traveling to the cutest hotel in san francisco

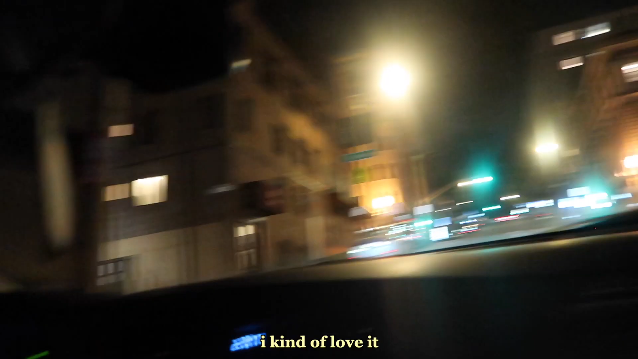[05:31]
I kind of love it. And this is a one way. Oh!